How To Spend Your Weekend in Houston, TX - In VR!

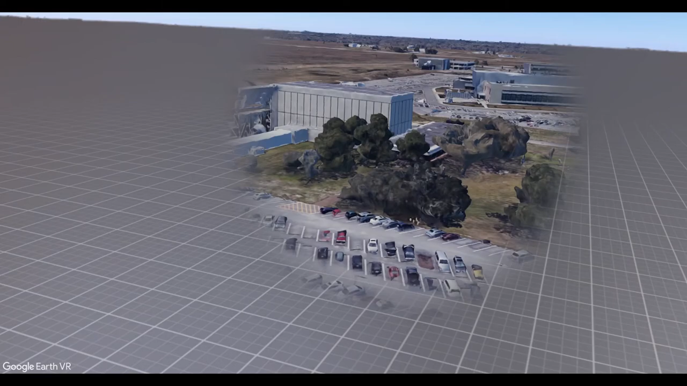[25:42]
I think if you just do the red, they only take you to see that rocket right there, and then they take you back.
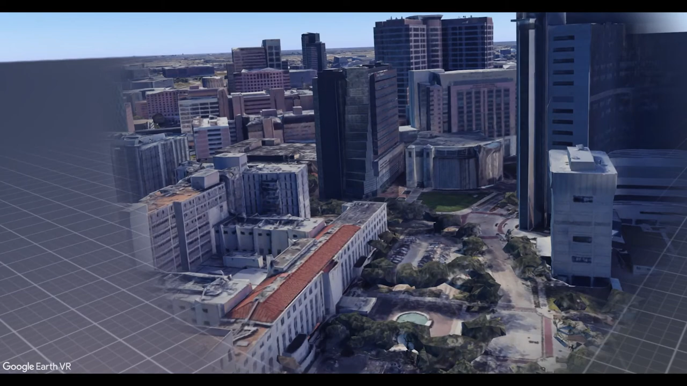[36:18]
The greatest hospital for cancer is here, MD Anderson Cancer Center.
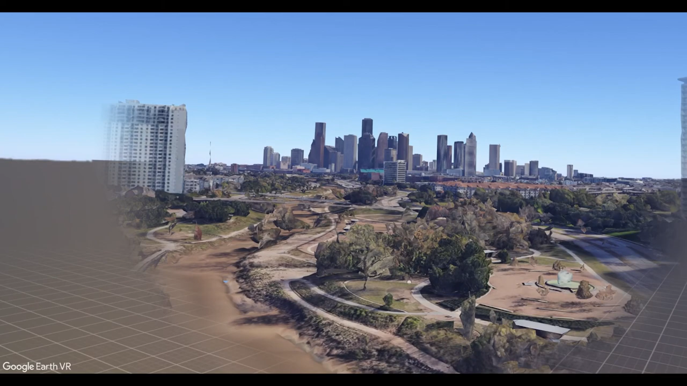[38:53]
It's a nice view actually of downtown from Buffalo Bayou. You can definitely take a run, go for a walk.
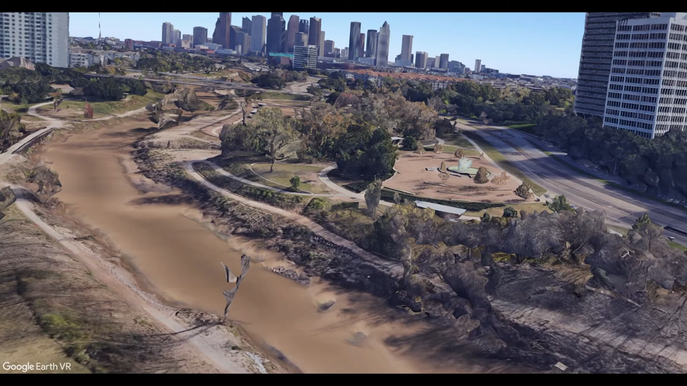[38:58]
There's an area called the Cistern, which I had talked about earlier in the presentation.
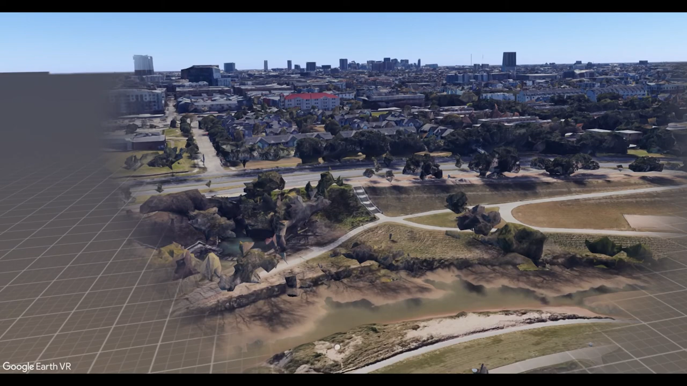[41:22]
Downtown is right here, in Buffalo Bayou.